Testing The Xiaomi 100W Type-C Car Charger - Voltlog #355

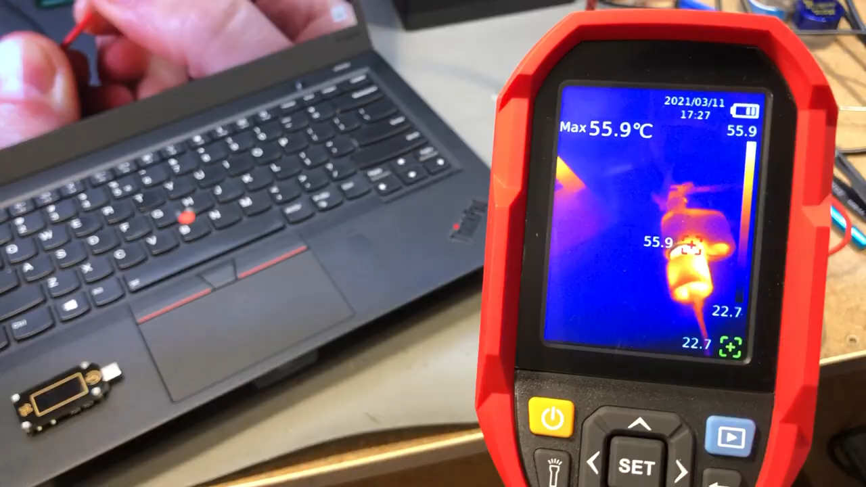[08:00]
On screen: max 55.9°C
pre-order one the charger has been running for about 15 minutes at 52 watts of output power and the temperature has reached 57
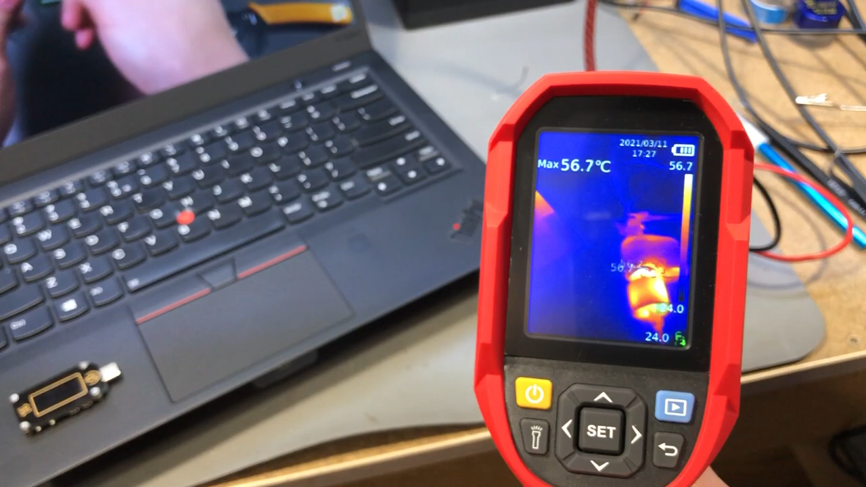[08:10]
On screen: max 56.7°C
degrees celsius which is pretty toasty but not exaggerated even my laptop runs at over 40 degrees celsius during high load times and if you're wondering the ambient is 23 degrees celsius here but I don't think the temperatures we're seeing on the charger are a big issue as during normal usage this will be plugged into a pretty heavy metal socket which will help conduct some of the heat away and the user manual does mention it has a thermal protection which will limit its output if it gets too hot but this can mean lower output
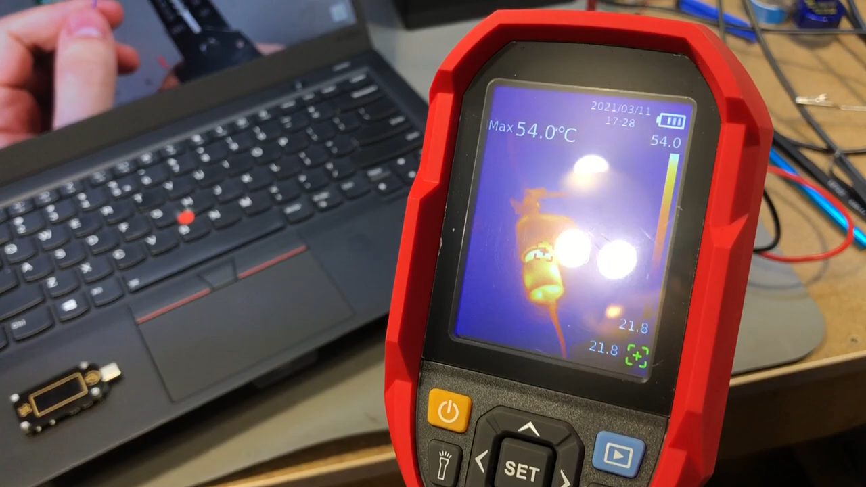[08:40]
On screen: max 54.0°C
power if it gets too hot so longer charging times for the user for example